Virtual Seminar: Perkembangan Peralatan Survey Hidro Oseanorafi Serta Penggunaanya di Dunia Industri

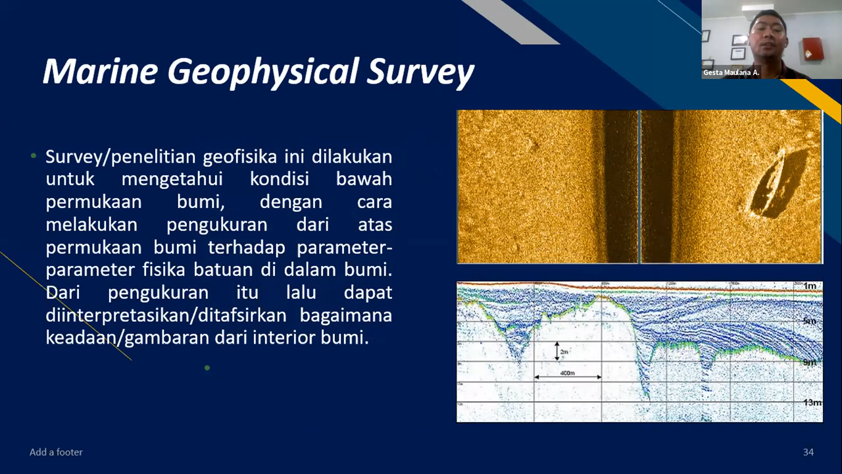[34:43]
di bawah dasar laut di bawah dasar laut pertama ada namanya alat sub-bottom profiler nah ini dari Inomark jadi fungsi si alat ini dia tuh bisa dapat
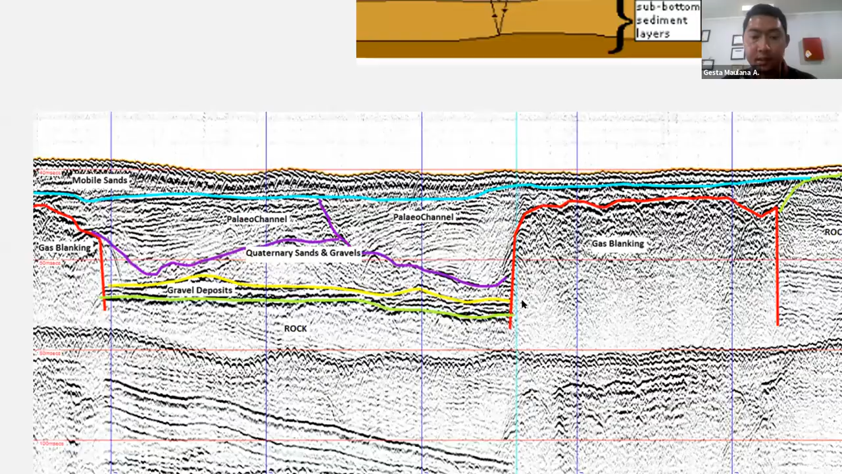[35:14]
ke dalam ke dalam dasar laut dari 0 sampai maksimal di 40 meter nah jadi ini hasil-hasil pengambilan datanya seperti ini jadi nanti si hasil data ini dapat diinterpretasikan oleh orang-orang geofisis biar tahu material-material apa aja sih yang ada di bawah misalkan ada rock ada paleo channel misalkan ada gas blanking atau sands jadi tujuannya apa banyak banget biasanya dipakai di konstruksi juga kalau misalnya pembangunan apa pembangunan jeti atau enggak ya apa namanya
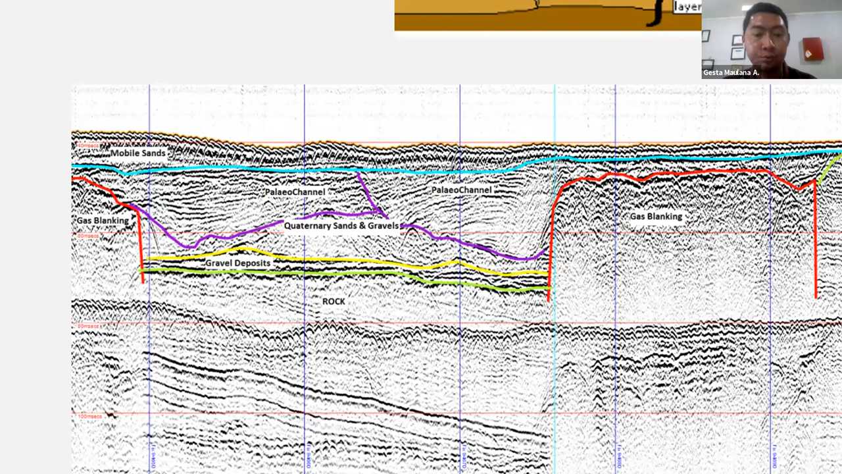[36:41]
tahu misalkan si pasirnya dari kedalaman 0 sampai berapa meter misalnya 2 meter nanti untuk perencanaan si tebal dredgingnya sampai bawah berapa meter gitu sih
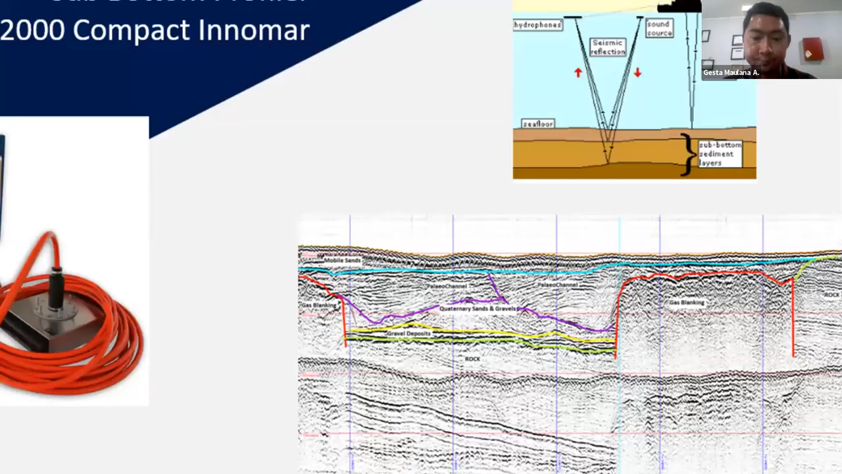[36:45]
nah ini kalau ini kedua tuh namanya set scan sonar jadi ini mendapatkan data-data visual kalau ini sampai dasar laut
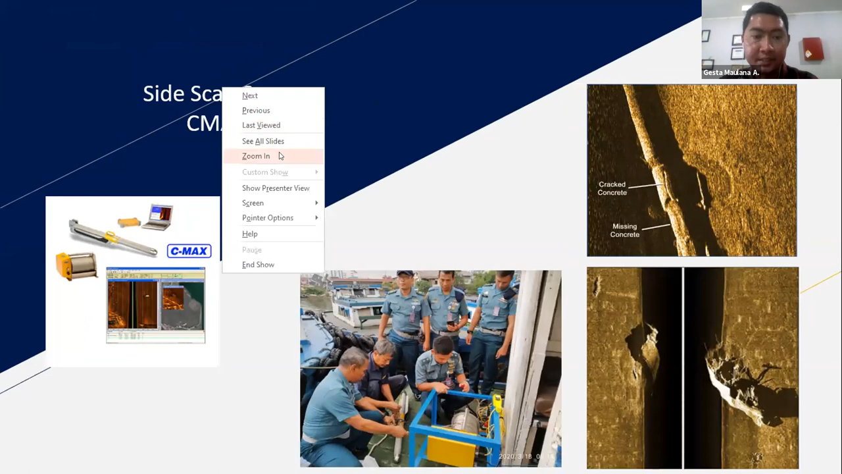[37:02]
jadi ini tuh kayak foto kayak kamera lah kamera bawah laut yang lebih presisi